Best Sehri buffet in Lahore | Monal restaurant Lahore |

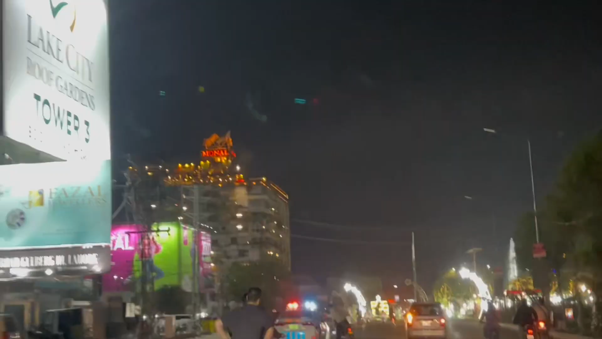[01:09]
ये हम पहुंच गया जी मुनाल रेस्टोरेंट के बाहर। देख लो भी मुनाल ऐसा होता है।